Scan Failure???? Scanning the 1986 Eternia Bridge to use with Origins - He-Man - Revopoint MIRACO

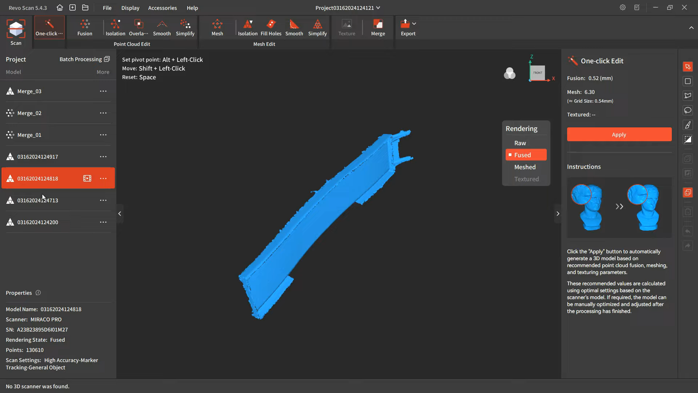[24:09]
1, 2, 3, and 4. And I started merging them. And they looked just okay. And merged the next one. And it looked okay. But not quite what I was looking for. Merged the third one and did all the work to try to mesh it, and it just looks
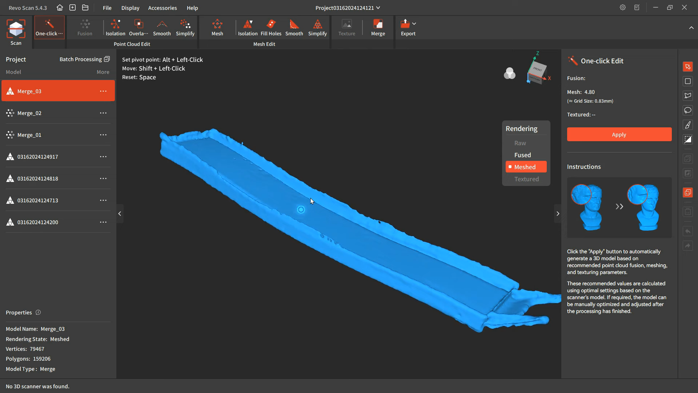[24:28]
horrible. I mean, this looks awful.
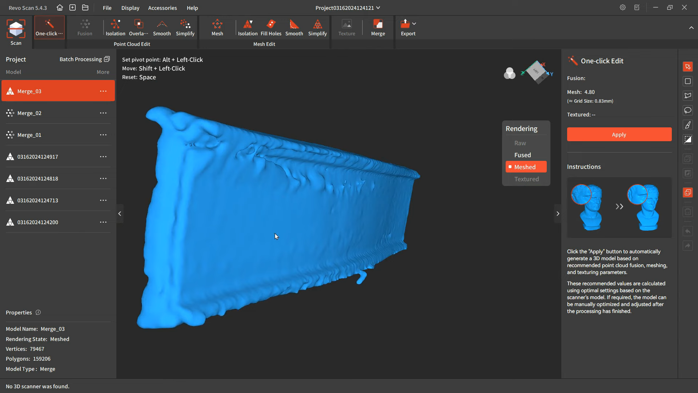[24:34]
It's like a bridge covered in snow instead of a nice scanned in bridge with the brickwork.
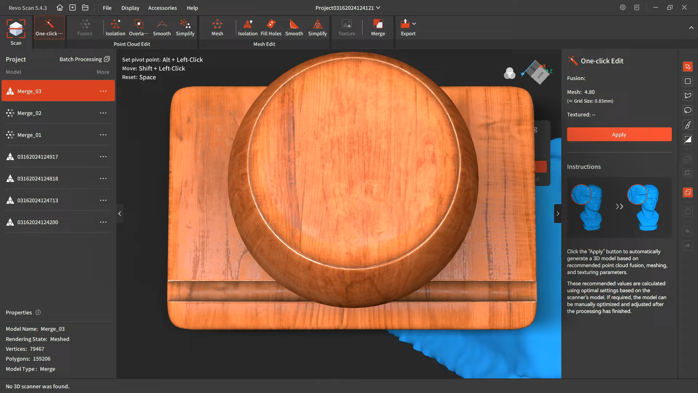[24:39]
You lose. And it's so frustrating because this one here, let's take a look here, this one here,
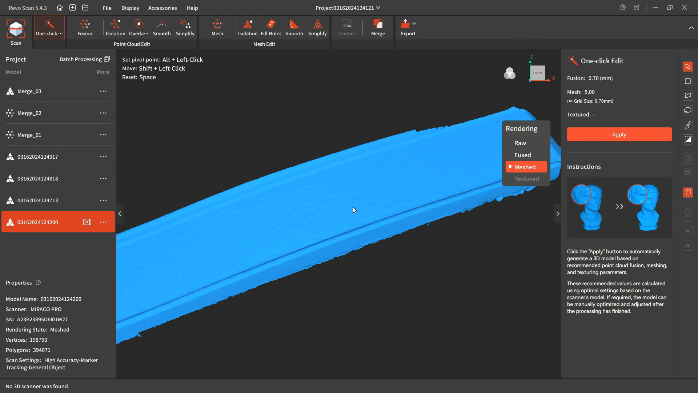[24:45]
you can kind of see the brickwork, but it's not spectacular.